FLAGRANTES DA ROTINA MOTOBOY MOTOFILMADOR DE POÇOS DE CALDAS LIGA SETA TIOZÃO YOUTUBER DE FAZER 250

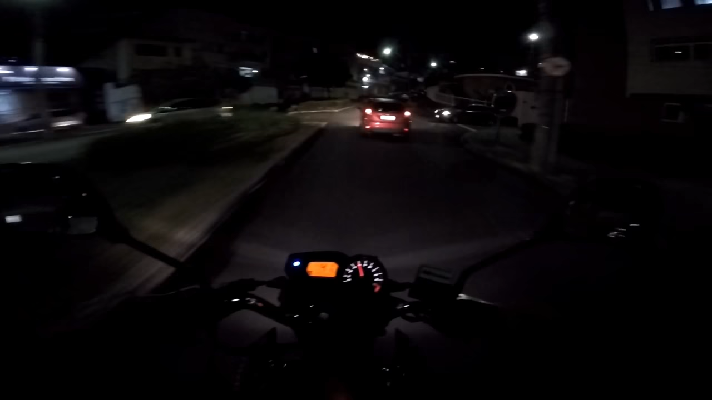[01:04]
já sabe, tá gravando Já tamo nós aqui na correria das entregas Deixa eu fazer uma entrega aqui na rua Expedicionários Aí um amigo do Marcos Rocha Falou que ele curte os meus vídeos
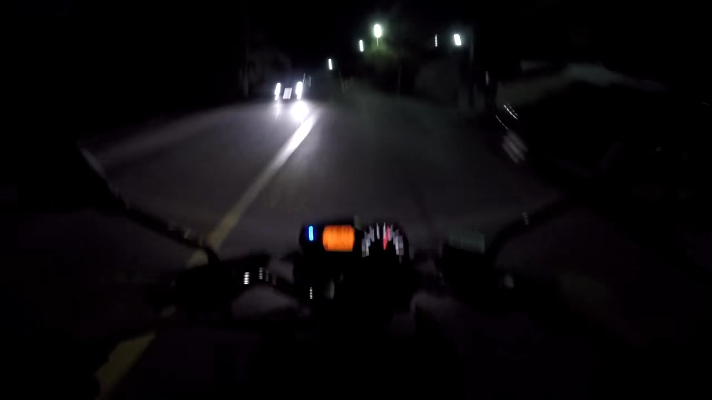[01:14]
É, tio, eu só esqueci de pegar o nome do amigo dele Mais um salve aí para o Marcos Rocha Ele trabalha no Demai Meu, muito obrigado, meu querido Por acompanhar os meus vídeos É nóis Tamo junto Olha a vinheta, tiozão É nóis Tá piscando, irmão Pera aí, deixa eu ver Tá,
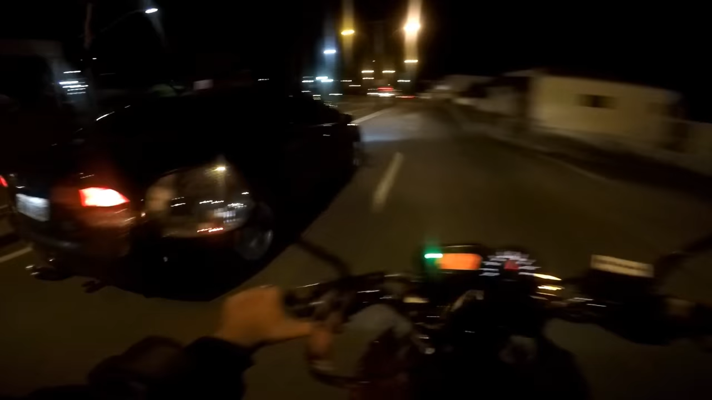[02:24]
Tá louco, tio Aí não dá, né, tio Muda de faixa sem dar seta Depois fica estancado na frente da gente Tá de brincadeira,
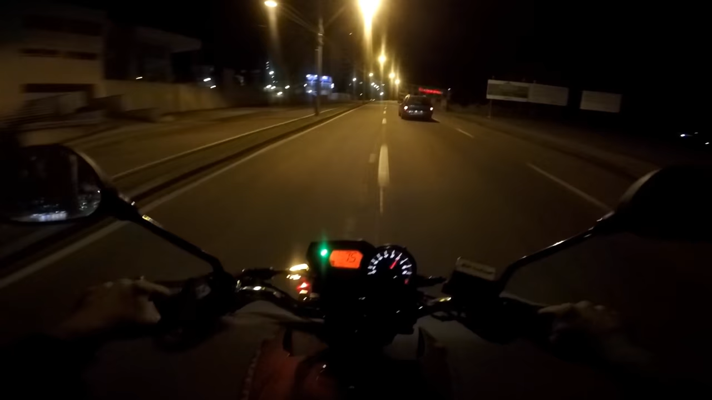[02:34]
tio É, mano O negócio tá alucinado hoje, maluco Eita, nóis Tô só filmando os flagrantes agora, tiozão Eu parei pra mim Aí a gente tem que parar, né, mano É A gente tira a carteira pra isso, né, tiozão
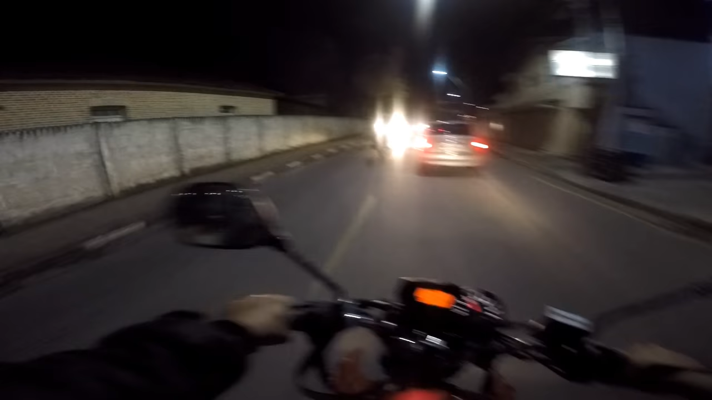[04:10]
tio Isso Isso mesmo, tio Aí É o bom de dar o grau Ai, caramba Ei, tiozão, liga a seta Liga a seta, tio Tem seta, não Liga a seta, tio Liga a seta
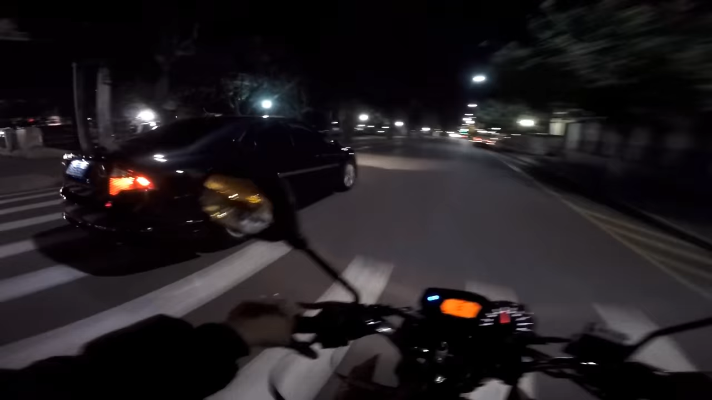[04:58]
Eu vou ir pra cá e eu vou ir pra cá Eu vou ir pra lá e eu vou ir pra lá Resolve aí, tio Mas o que que custa você ligar a seta, tiozão?
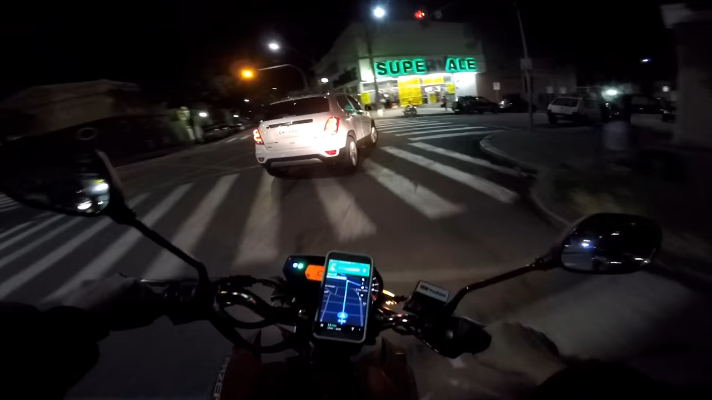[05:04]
Vem, meu irmão Liga a setinha pra nós aí Entendeu?
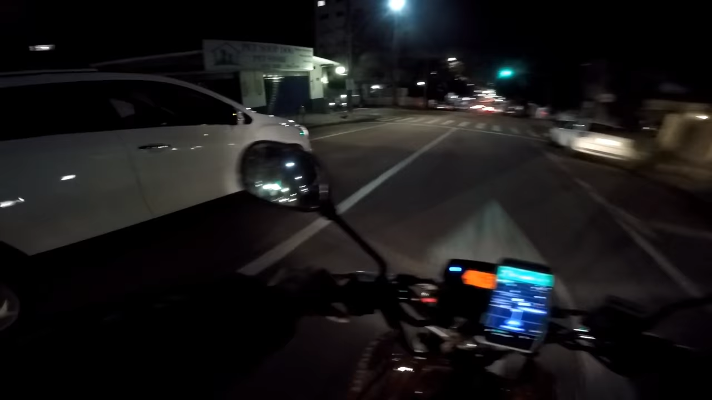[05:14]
Não come faixa não, tio Tá de brincadeira, tio? Opa, tio
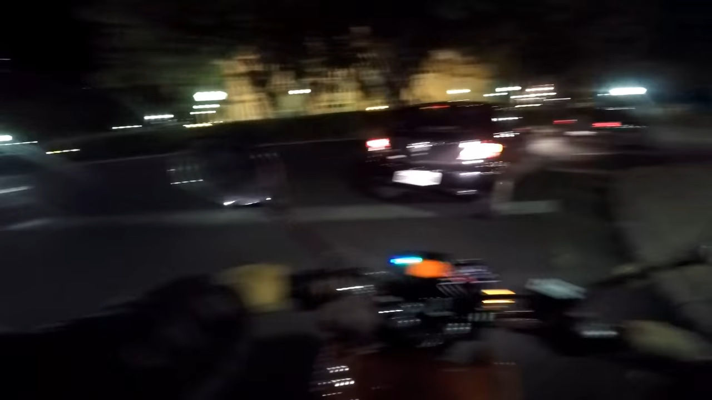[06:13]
Liga a setinha Liga a seta pra nós Dá uma alavanquinha que tem aí do lado esquerdo aí do... Do volante, tiozão Do volante, L Isso, ninguém liga, tiozão Só eu Ai, caramba Isso aí é pra gente saber pra que lado você vai, entendeu?
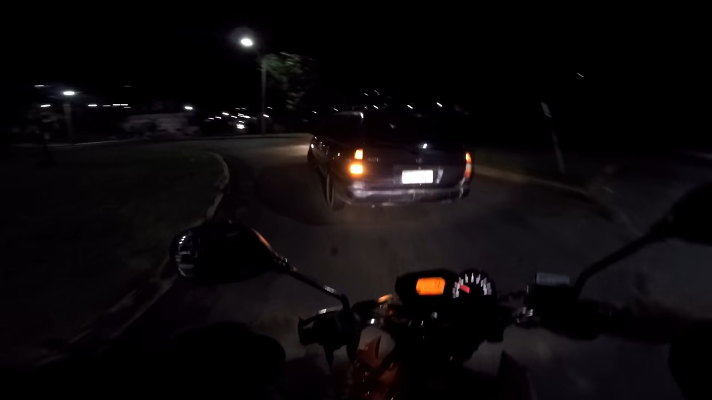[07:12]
Tem seta não Liga a seta aí, ó Isso Liga a seta Tem que adivinhar o lado que você vai
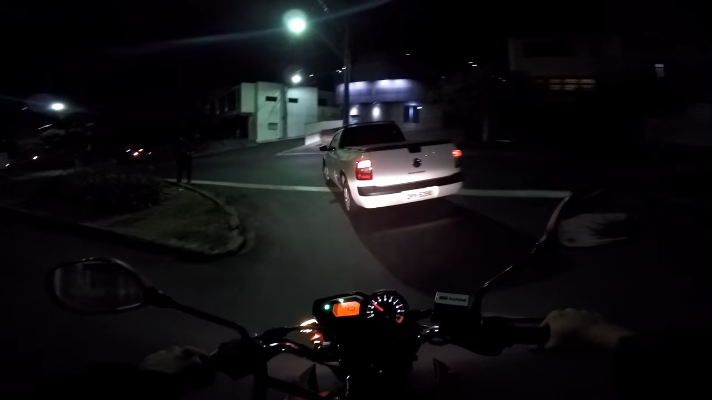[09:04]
Não, não tem seta, tio Não tem seta, tiozão Cadê a seta, tiozão? Cê anda por rumo, tio Liga a seta, ajuda a nós, tio
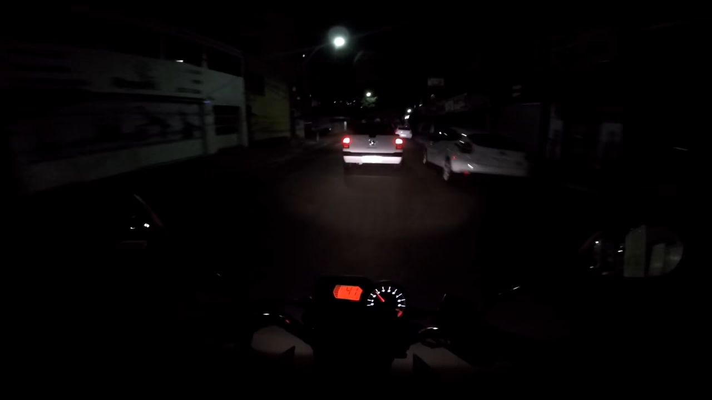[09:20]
E vai pra lá e vem pra cá E não dá seta, tiozão Quebrou a seta da saveiro, tio Essa alavanca aí não funciona, amigão Aí fica ruim, hein, tio Né não? Fica ruim demais, tiozão Vai, agora eu confio em você, vai É agora, tio Liga a seta,
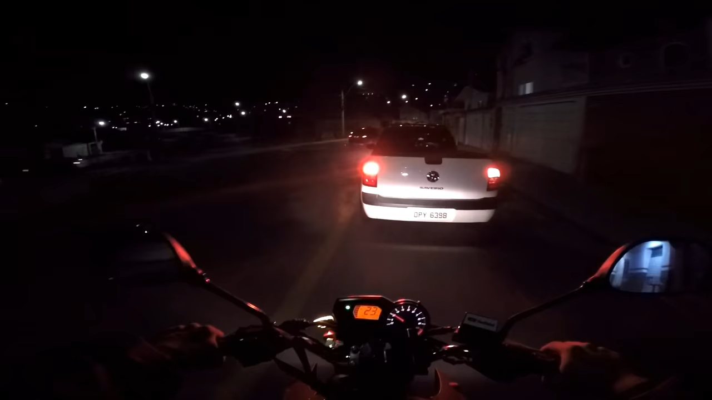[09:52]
tiozão Liga Liga Liga Ligou não, tio?
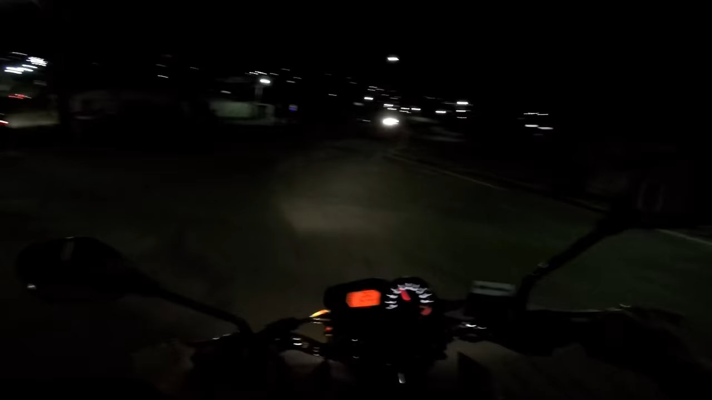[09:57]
É A gente tem que adivinhar pra onde você vai, tiozão